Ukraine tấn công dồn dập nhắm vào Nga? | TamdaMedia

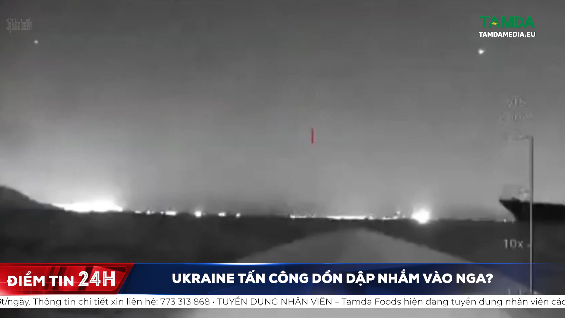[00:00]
Bộ Quốc phòng Nga hôm qua 4 tháng 8 tuyên bố rằng vào sáng sớm cùng ngày các lực lượng vũ trang Grena đã triển khai hai tàu không người lái tấn công của một căn cứ hải quân ở thành phố cảng Novorossi thuộc tỉnh Kranorav ở phía nam của Nga.
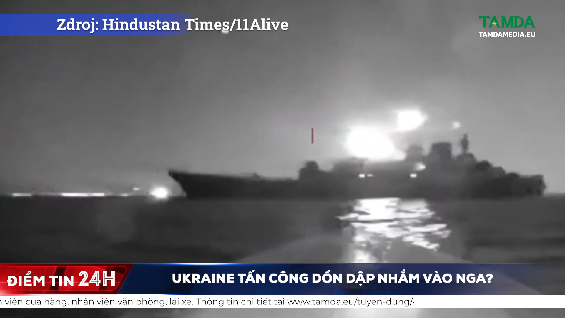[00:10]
Đắt trẻ cuộc tấn công, các tàu chiến Nga đã phát hiện và hủy các tàu không người lái bằng vũ khí thông thường. Bộ Quốc phòng Nga nhấn mạnh vụ tấn công không gây thiệt hại hay thương vong. Trong khi đó, Reuters đưa tin, tình báo Grena nói rằng cuộc tấn công trên khiến tàu đổ bộ Olenegorovsky-Gorniak của Nga bị hư hỏng nghiêm trọng và không thể thực hiện các nhiệm vụ chiến đấu.
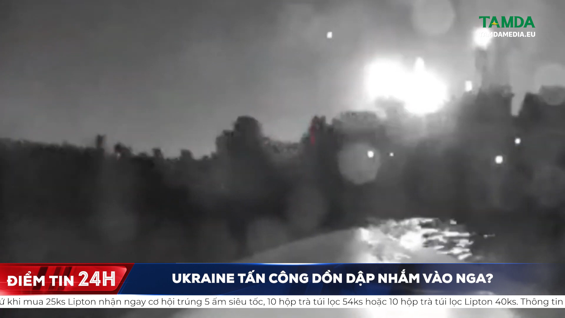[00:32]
Nguồn tin còn nói rằng có một thủy thủ trong khoảng 100 quân nhân Nga trên tàu mang theo 450kg thuốc nổ TNT khi tàu bị tấn công nhưng không cung cấp bất kỳ thông tin nào về thương vong.